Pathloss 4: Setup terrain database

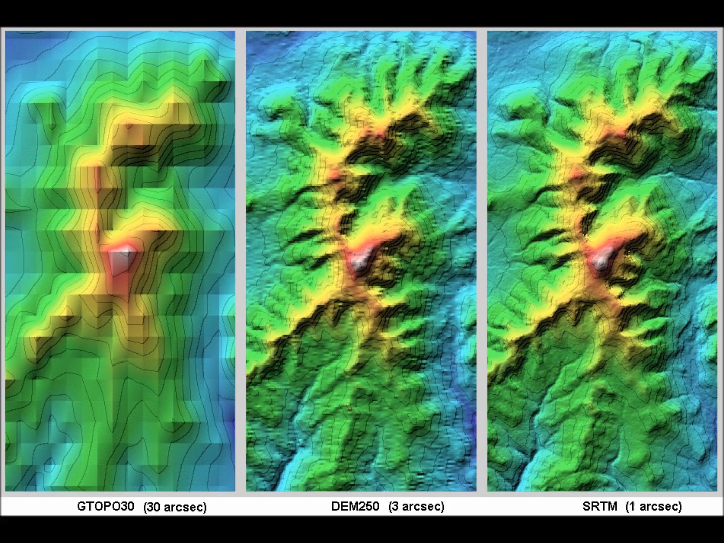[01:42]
Arc minutes or rsecs are units for expression of small angles. 30rsecs a left picture is not so good. But hey better something than nothing.